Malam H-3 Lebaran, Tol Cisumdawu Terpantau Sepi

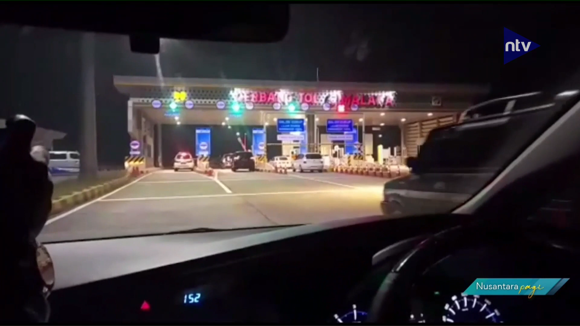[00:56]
Namun demikian, volume kendaraan mengalami peningkatan 15 persen di gerbang Tol Cimalaka.